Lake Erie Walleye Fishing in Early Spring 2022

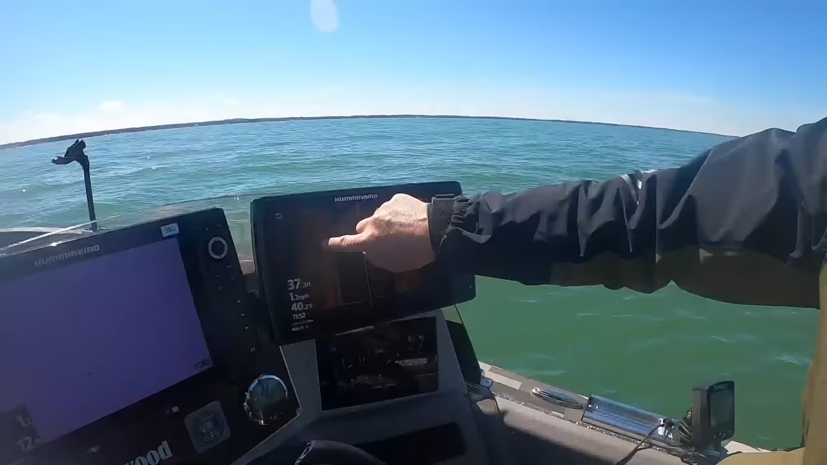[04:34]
all right so you see all those little specks I can't tell you what they look like my mom would get mad
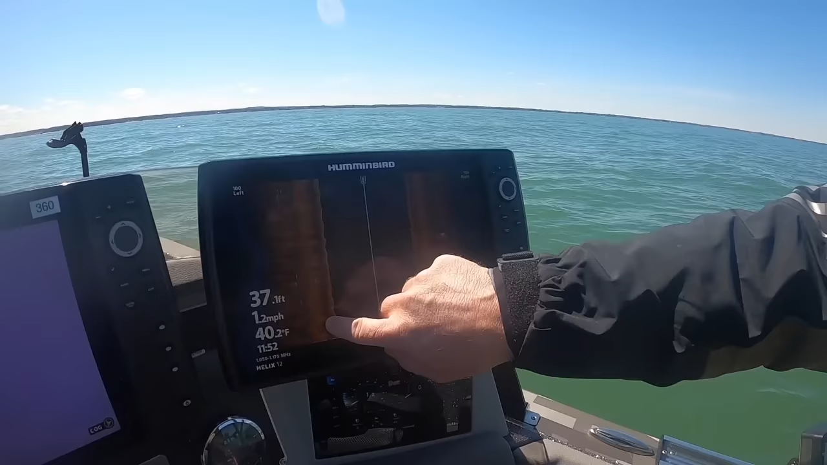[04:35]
On screen: depth 37.1 ft, water 40.2°F, speed 1.2 mph
but those are actually those are walleyes or at least some type of decent sized fish and you know it's worth noting because you see there's way more
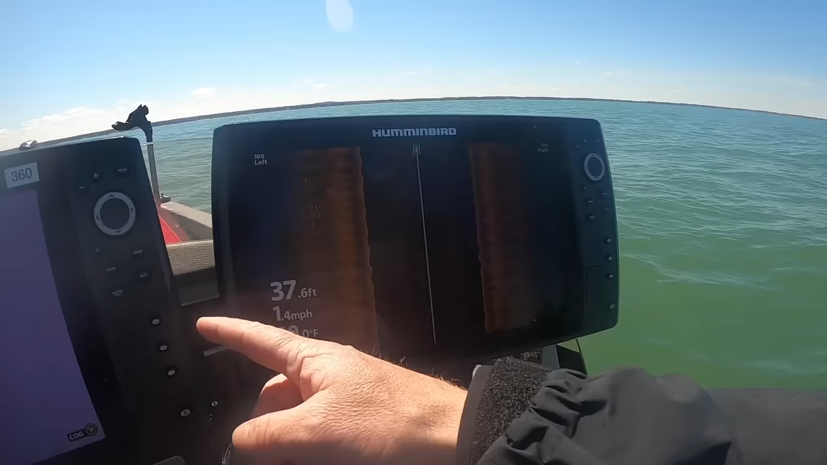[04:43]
On screen: depth 37.6 ft, speed 1.4 mph
on the left side of the boat there is the right so I bet if I get a bite in the next minute or two it's